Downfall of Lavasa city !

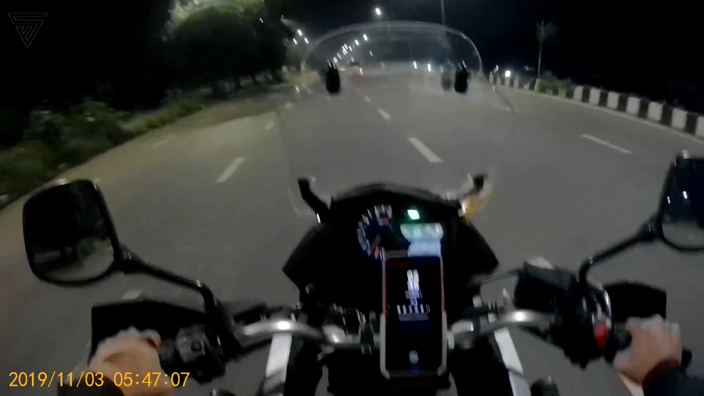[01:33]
सो गाइस मैं ऑलमोस्ट पहुँच गया हूँ कलमबोली और लुक एट द वेदर।